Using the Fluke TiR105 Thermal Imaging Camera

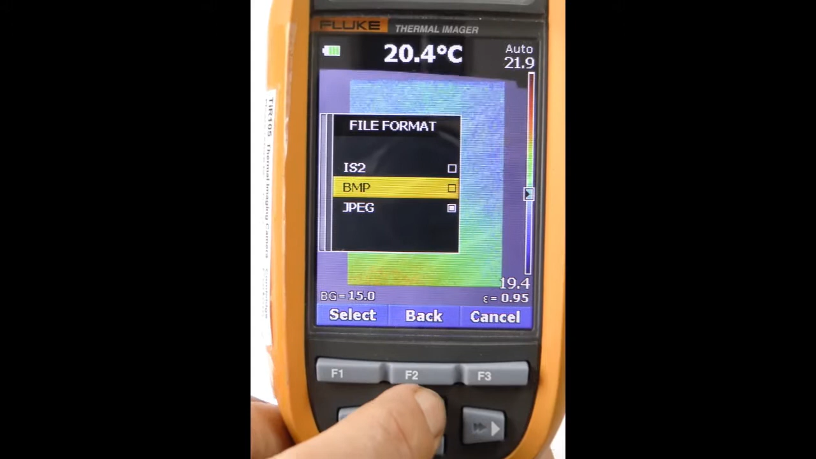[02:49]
On screen: spot 20.4°C
BMP is another that's okay but don't use this IS2 format.
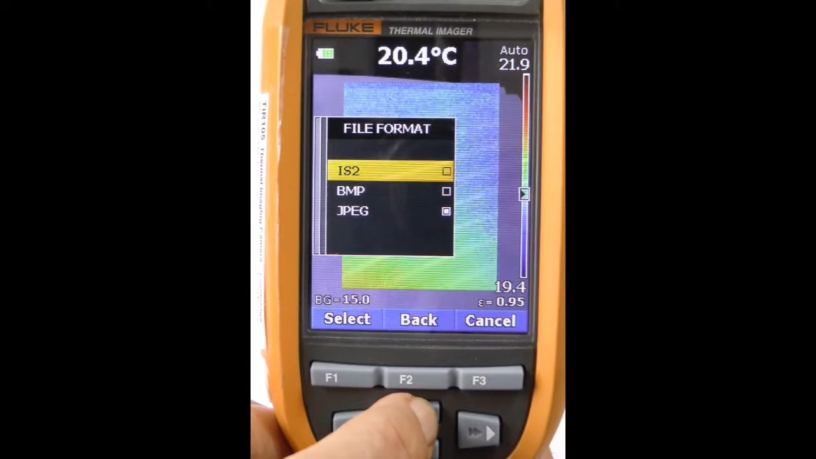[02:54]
On screen: spot 20.4°C
A special fluke format it is only for use if you're using their smart view software.
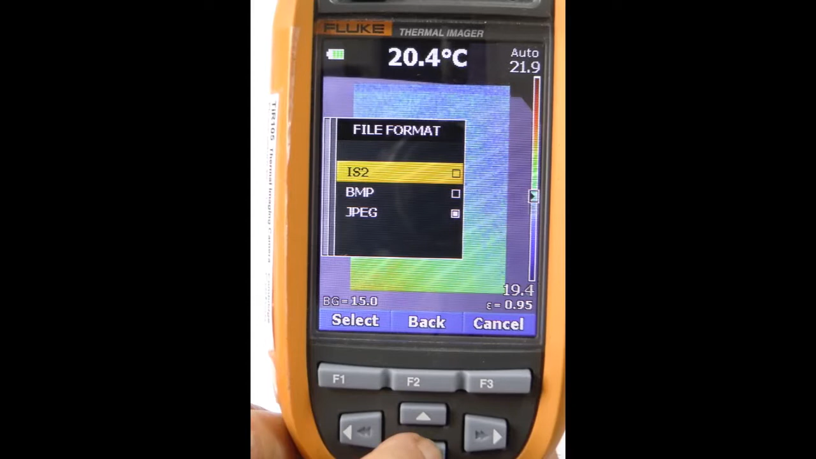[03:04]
So just check it's in JPEG and leave it there and
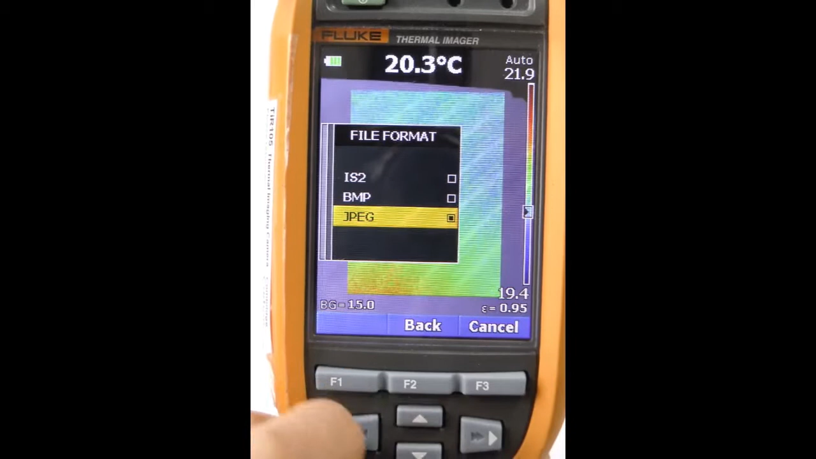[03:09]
On screen: spot 20.3°C
then we can go back or in fact we can exit the menu by pulling the green trigger button. Finally check that the display is showing a thermal image.
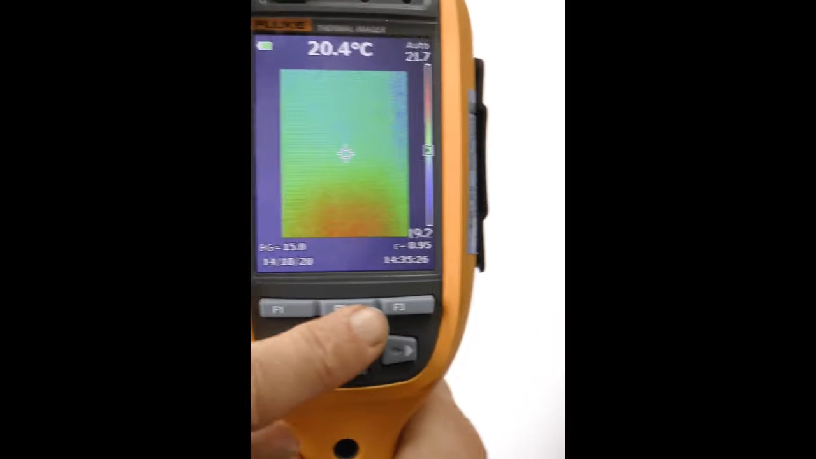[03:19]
On screen: spot 20.4°C
Here's my cup of tea.
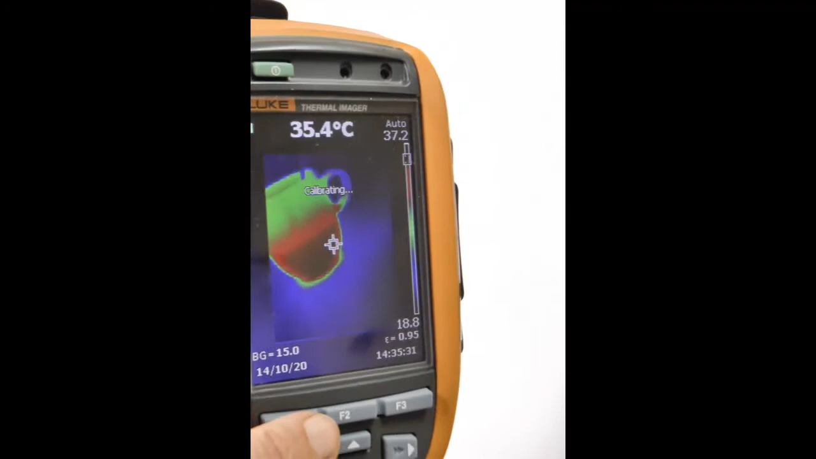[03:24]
On screen: spot 35.4°C
The thermal image inside a visible image.
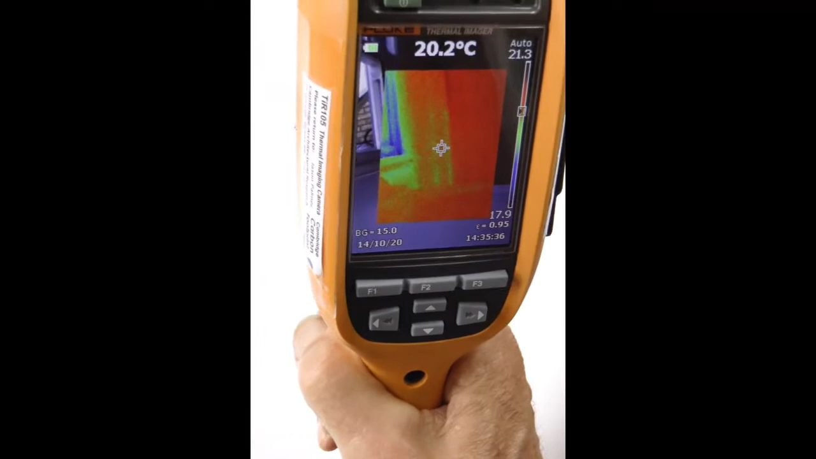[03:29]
On screen: spot 20.2°C
You can see this visible image around the outside of the thermal one. This is what I recommend.
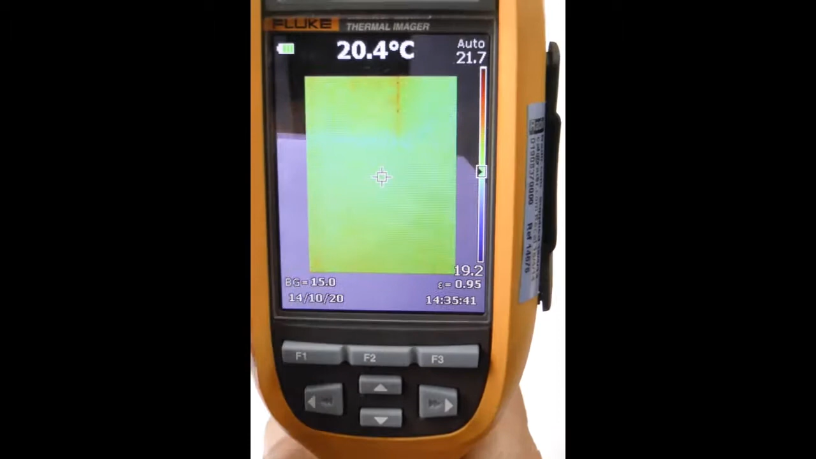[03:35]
On screen: spot 20.4°C
It gives a context for the thermal image. Sometimes you forget what it is otherwise.
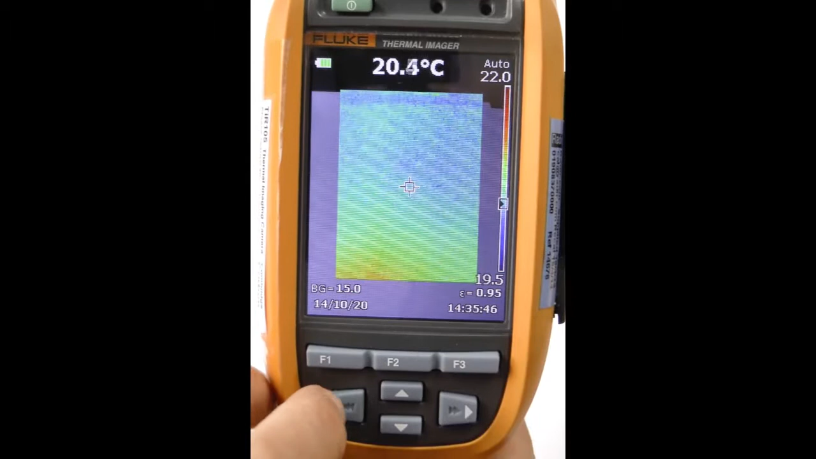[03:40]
On screen: spot 20.4°C
If this is set wrongly I'm going up here to image to the right.
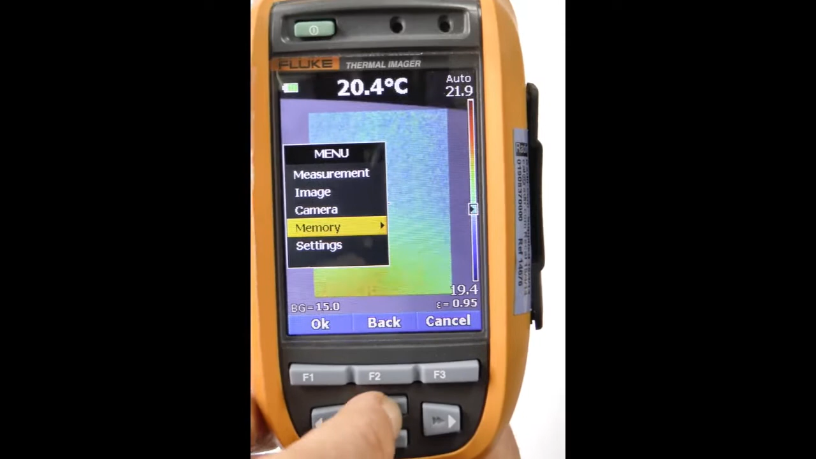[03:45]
On screen: spot 20.4°C
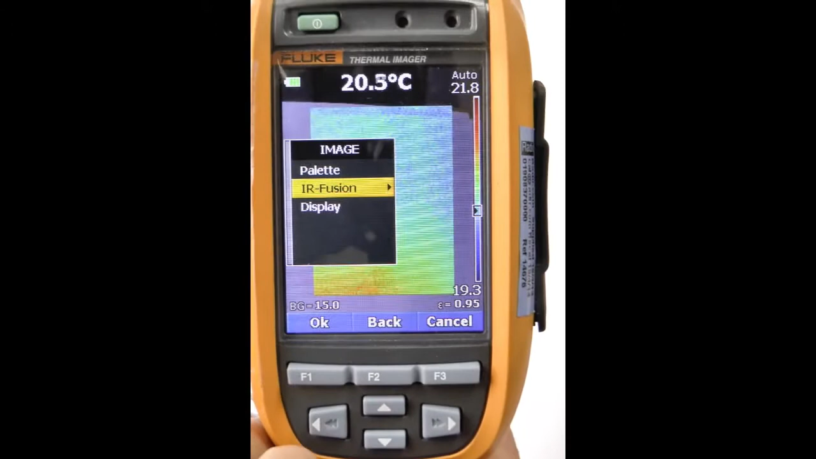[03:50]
This choice called infrared fusion gives you these choices. The top one is what I recommend.
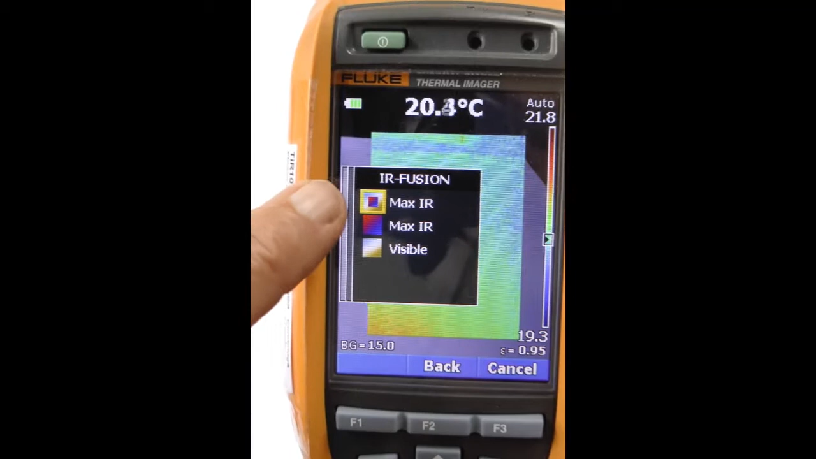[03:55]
A kind of picture in picture.
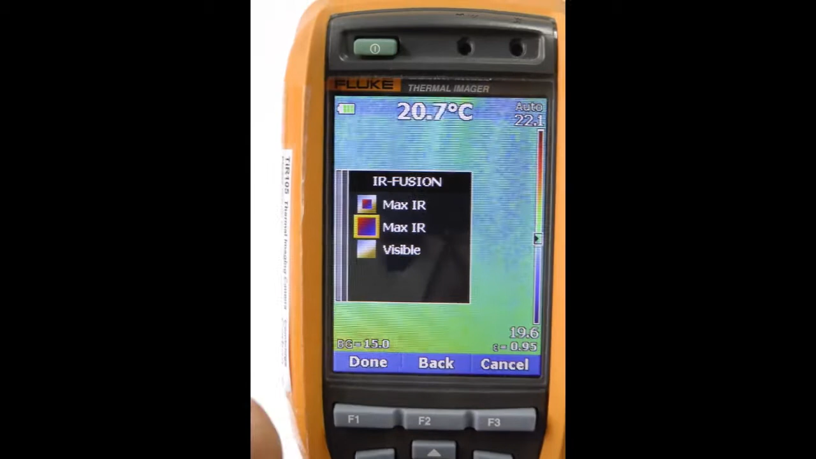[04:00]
On screen: spot 20.7°C
If it's in this mode the whole screen goes infrared which
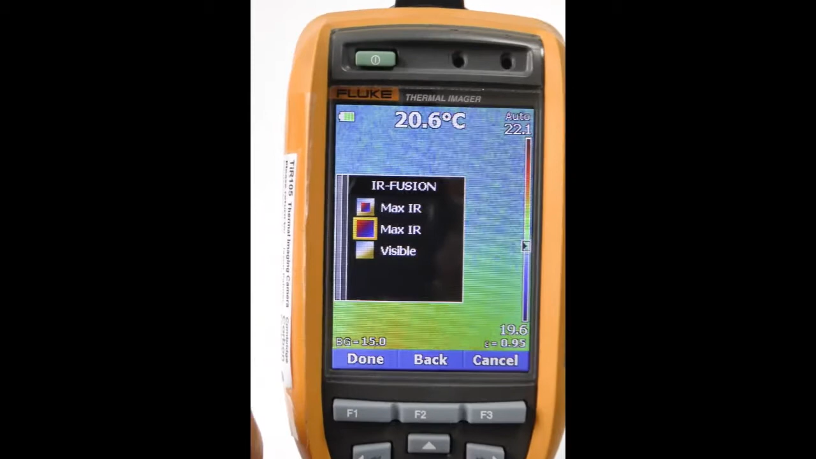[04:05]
On screen: spot 20.6°C
can be hard to interpret or you can have the whole screen visible if you want.
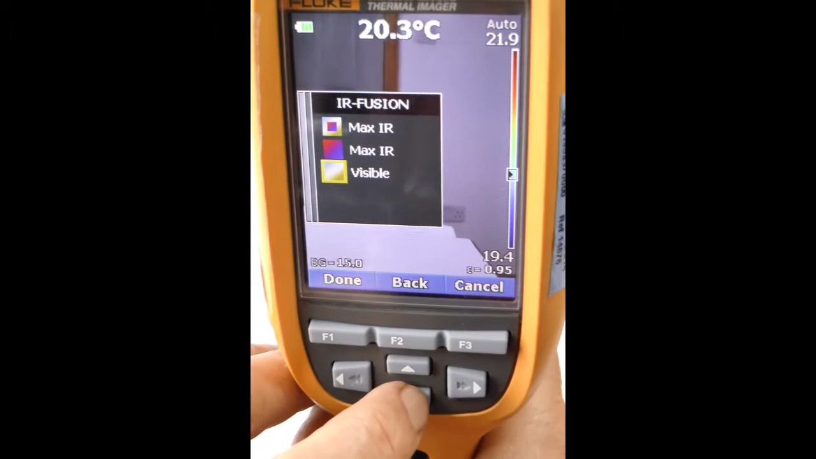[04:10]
On screen: spot 20.3°C
Choose the one at the top.
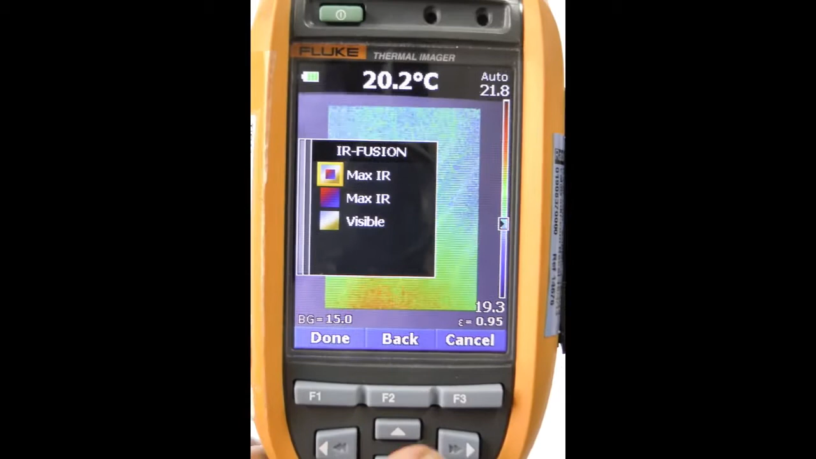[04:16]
On screen: spot 20.2°C
The picture in picture. Done. We'll make that happen.
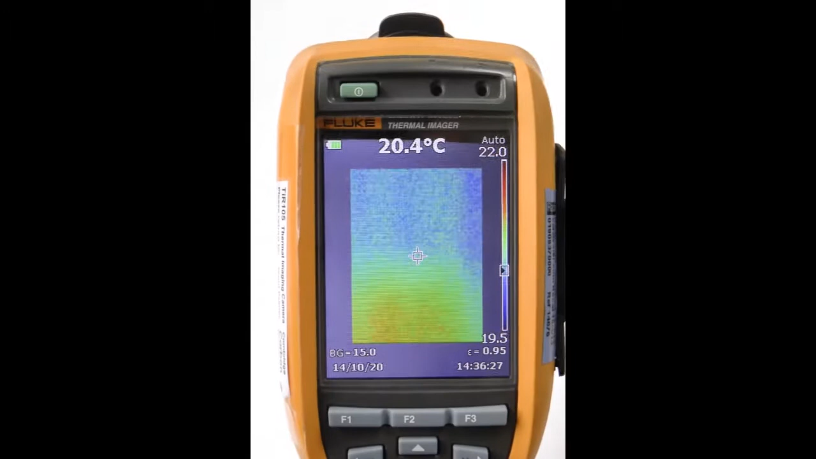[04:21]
On screen: spot 20.4°C
And here we are with the display we want. Okay we're ready. This camera's lens here is fixed
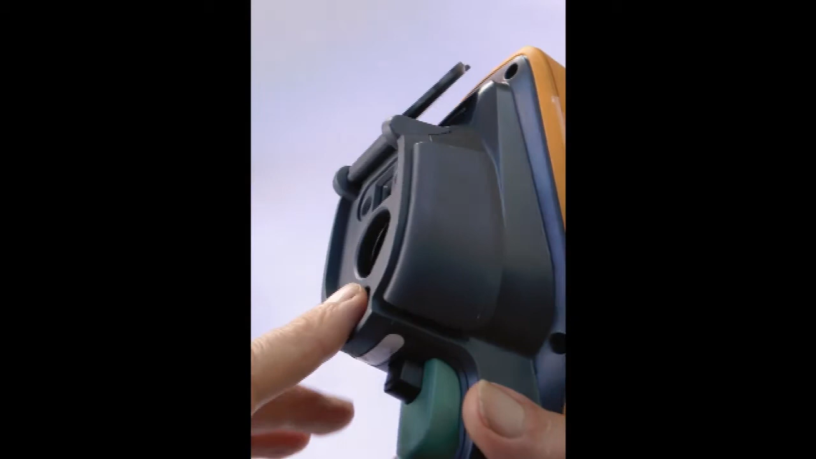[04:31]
focused and so anything like this mug that is closer than about four
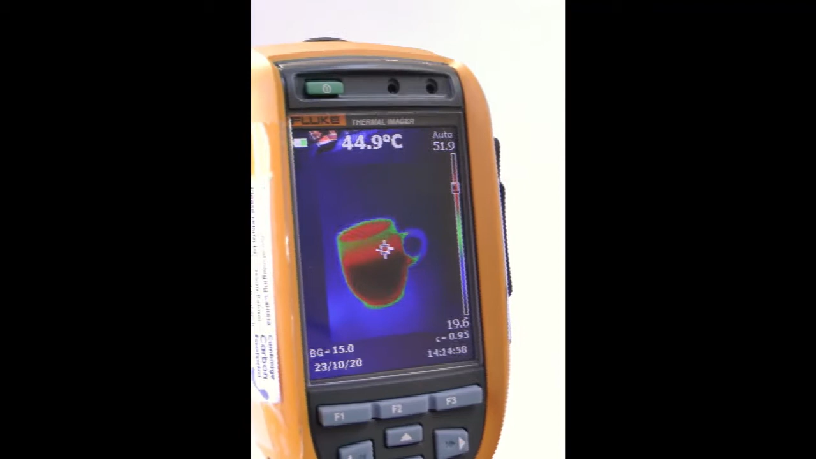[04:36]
On screen: spot 44.9°C
foot 1.2 meters will be getting a bit out of focus.